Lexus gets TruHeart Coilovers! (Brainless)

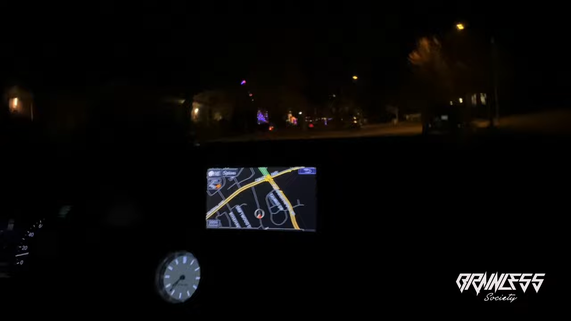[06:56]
oh oh that shit hurt that shit hurt me man is that a manhole what the fuck was that
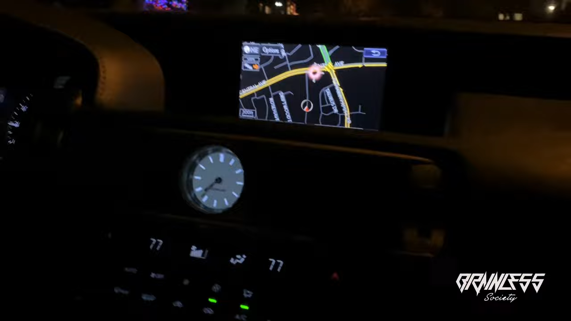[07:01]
bro how was your weed
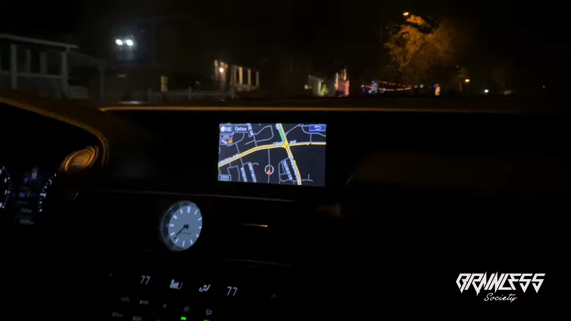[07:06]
oh fuck it was man it wasn't no weed
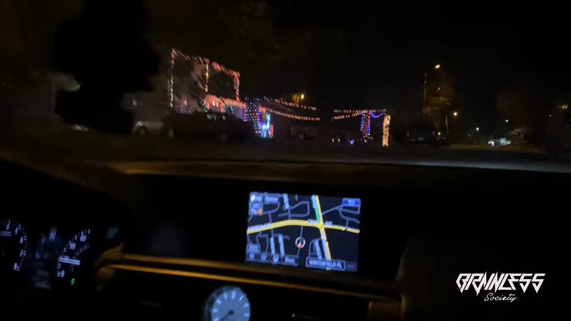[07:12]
i don't know what the fuck it was but that sounded like something open a manhole